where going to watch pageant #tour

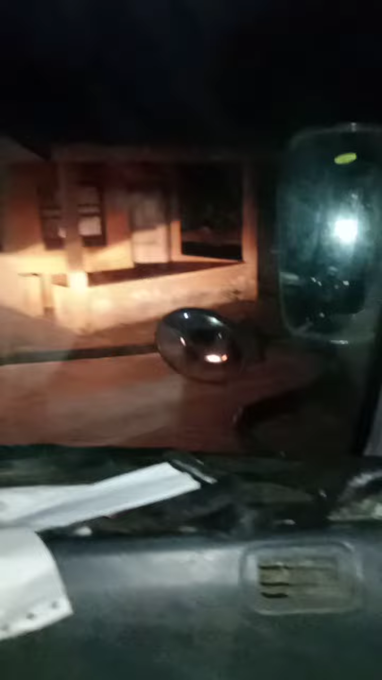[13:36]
Ayan, papunta kami sa... Malabas. Papunta kami sa... Ano yun?
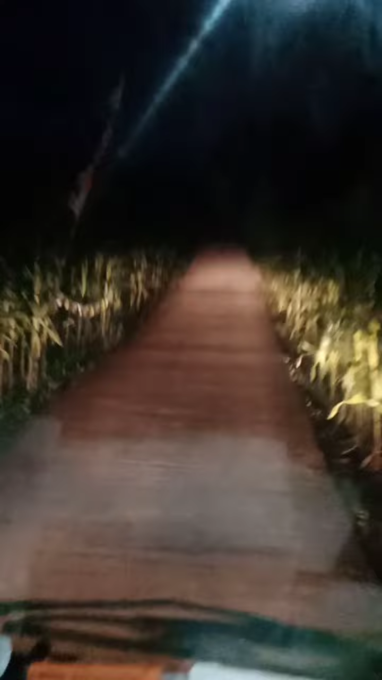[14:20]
Okay, Vargas. Vargas. Yan. Pero wala din ang harvest yung mga nais dito. Walang ilaw dito.